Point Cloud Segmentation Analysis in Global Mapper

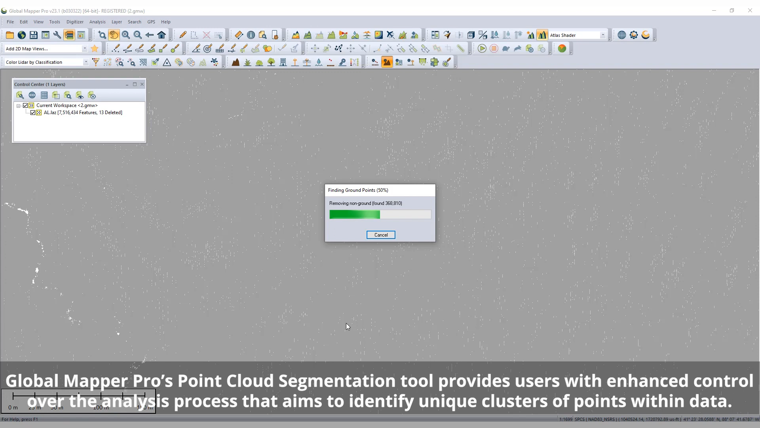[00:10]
analysis process that aims to identify unique clusters of points within data.
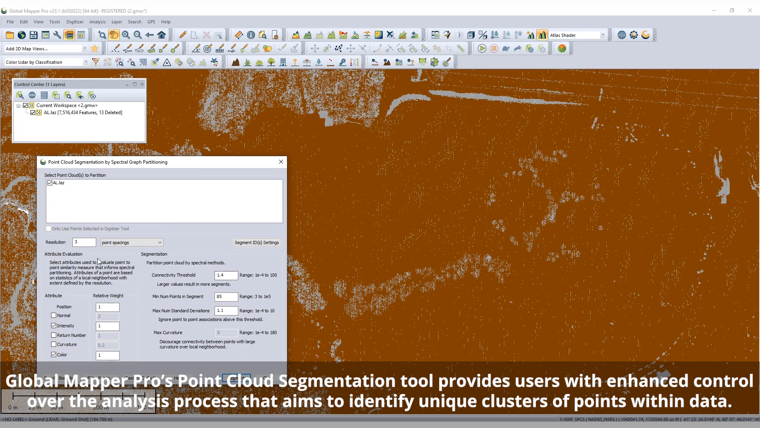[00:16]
Users can choose what attributes to consider in
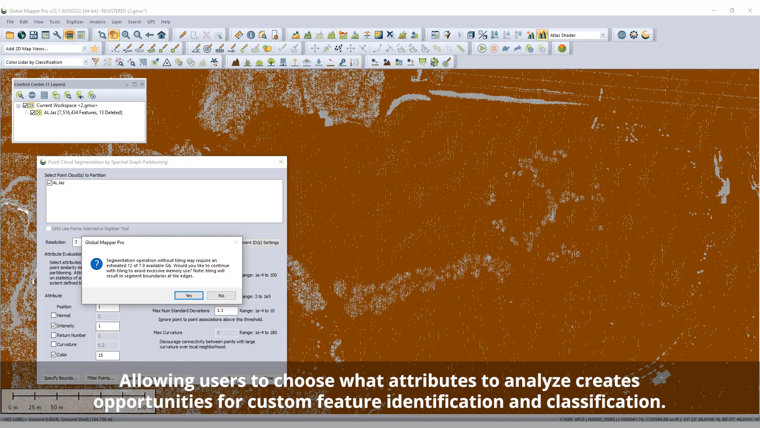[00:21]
the point-to-point similarity analysis and then determine how similar points must be identified as a cohesive segment.
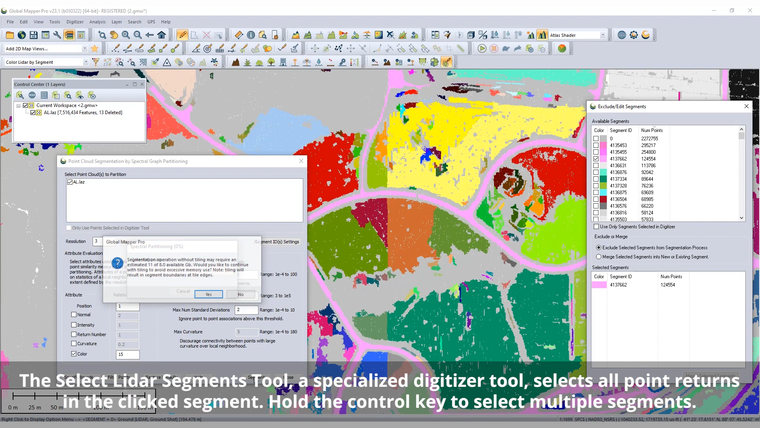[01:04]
After segmenting the Point Cloud, the Draw LiDAR by Segment ID visualization is automatically applied,
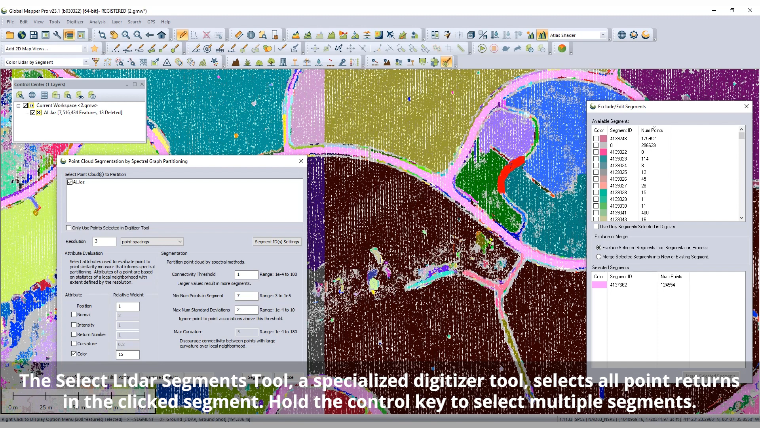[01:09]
and the Select LiDAR Segments tool can be used to select specific segments. Through the segmentation tool interface, the segment ID settings allow segments to be
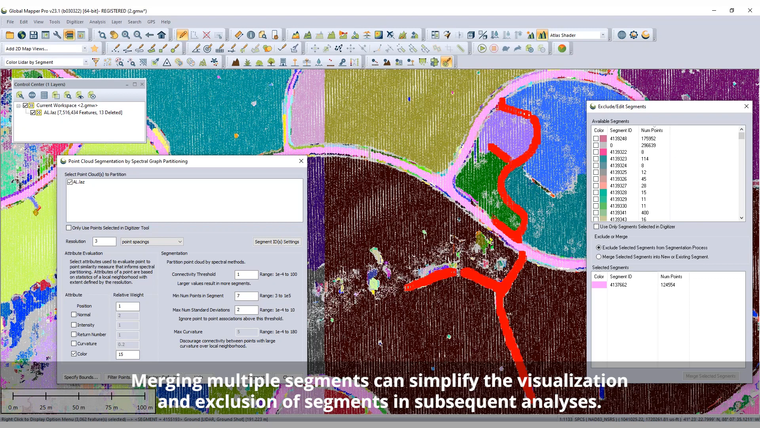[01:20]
merged and then excluded from additional segment identification processes. Once identified,
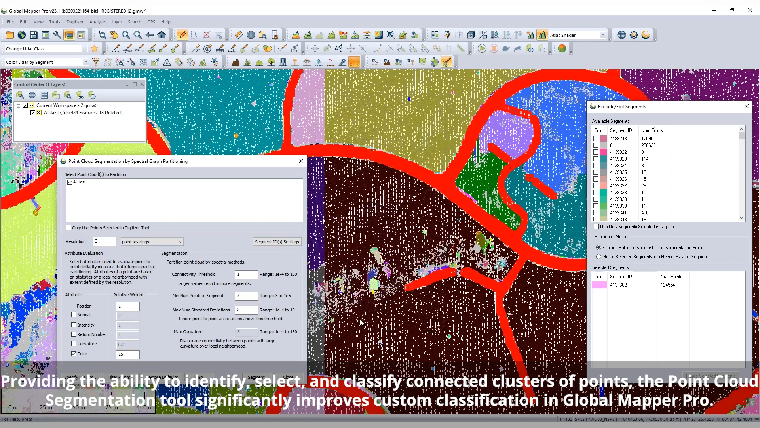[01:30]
segments can also be selected and assigned a custom classification with the Edit LiDAR function or Change LiDAR Class Tool.